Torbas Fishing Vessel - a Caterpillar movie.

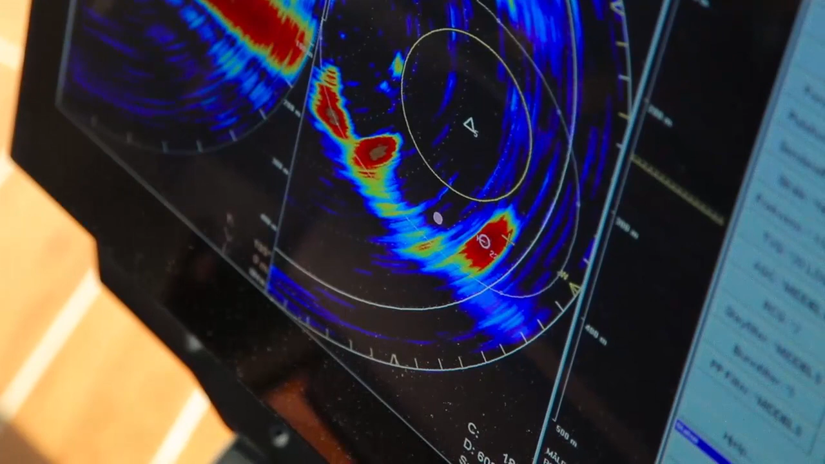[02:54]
Suddenly, the contour of a large school of fish appears, and the game is on.